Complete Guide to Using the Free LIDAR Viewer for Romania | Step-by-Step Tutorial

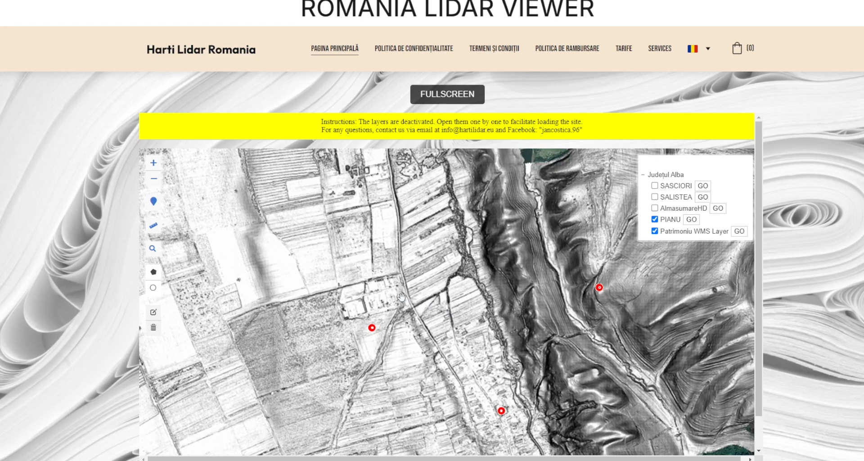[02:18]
Advanced features. The LiDAR viewer also offers advanced features to aid you in your exploration.